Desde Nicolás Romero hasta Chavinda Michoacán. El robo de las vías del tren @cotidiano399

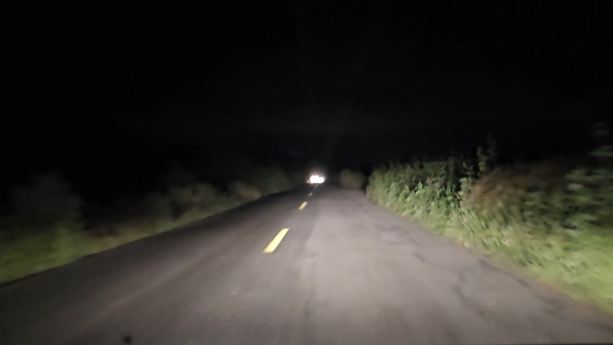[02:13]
se presta práctica estas son son carreteras libres pero aquí la gente maneja a alta velocidad incluso yo no manejo a alta velocidad yo aquí en esta carretera el límite máximo permitido en nuestro país es de 110 kilómetros no, yo aquí ahorita no, no voy a 110
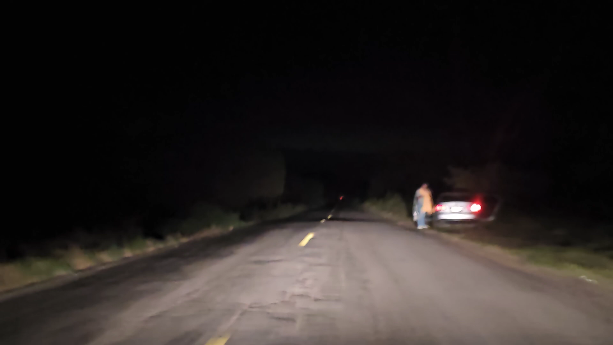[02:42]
como es de noche y no sé hay un animal algún güey todavía hay un control total del vehículo porque ya ven un despedido una luz se va a uno de se va a uno del lado y se van a salir de la carretera y luego que aparte ya va a estar uno tan buena la vista ya les digo amigos